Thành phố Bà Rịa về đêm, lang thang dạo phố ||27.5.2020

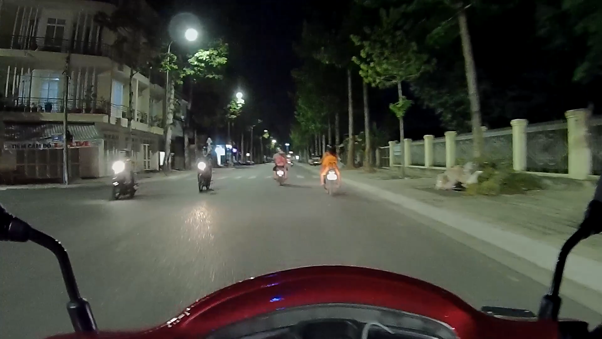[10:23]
là đi trên đường phố Bà Rịa về đêm nó cảm giác nó rất là thoáng đãng nha các bạn. Đường nó rộng, xe nó cũng thưa nữa, nên đi nó rất là thoải mái. Còn đi các thành phố lớn mà đi mà thông thả như này chắc là chỉ có nước là những cái giờ như mùng 1, mùng 2 Tết âm lịch thôi.
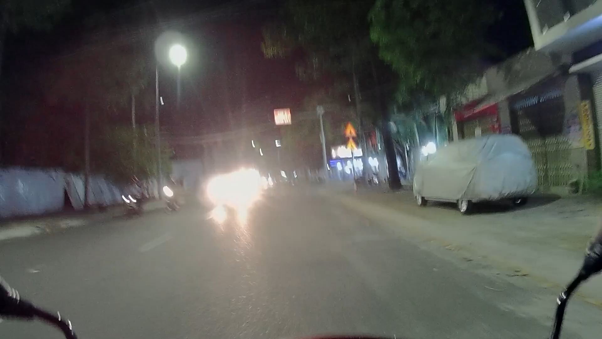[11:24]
quan sát cái cảnh núi non, cảnh đẹp Việt Nam và nhịp sống ở thành phố. Chúng mình có dịp thì mình đi được tới đâu mình đi, trung tâm đào tạo đường đại học Bà Rịa Vũng Tàu. Đại học Bà Rịa Vũng Tàu bây giờ cũng thuộc Nguyễn Hoàng Group luôn rồi. Đây bên tay phải này như vậy, đường này đường Trần Hưng Đạo, ở đây tới vòng xoay
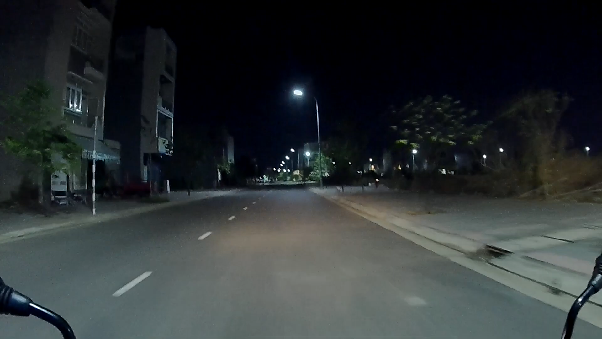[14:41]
Khu dân cư không ạ, khu kinh doanh sầm uất đó.